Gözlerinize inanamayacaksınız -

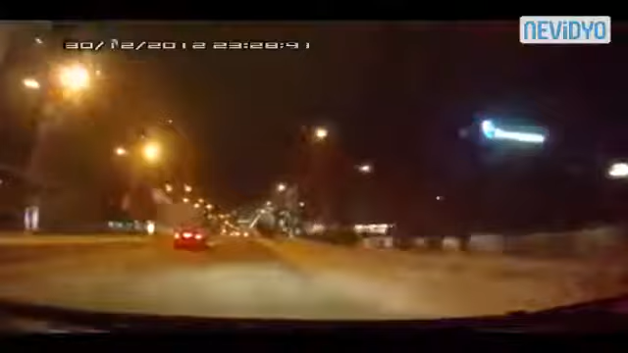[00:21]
А там реальный фонтан будет ли это? А, блядь, загорелись, ёпта Придумки, блядь Идиоти Че, блядь, остановиться, блядь? Не знаю Посмотри, я с помощью знал Там, бля, молодые ребятки совсем Мало ли, че, сейчас, махер, взорвется Судеревый фильм Они выскочили, у них демосрал Эта машина Ну, это не дураки